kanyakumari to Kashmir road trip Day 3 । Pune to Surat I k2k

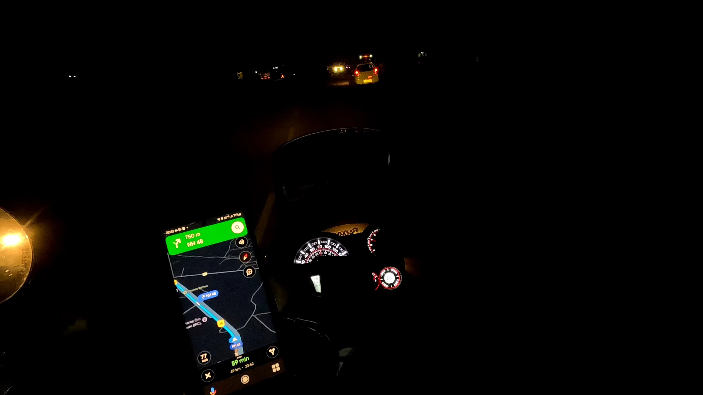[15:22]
सूरत ही हम जाकर रुकते हैं तो अभी ये देखो हम चल रहे थे दोनों भाई आराम से मस बीस हमारी यहां पर भी बन्द नहीं हुए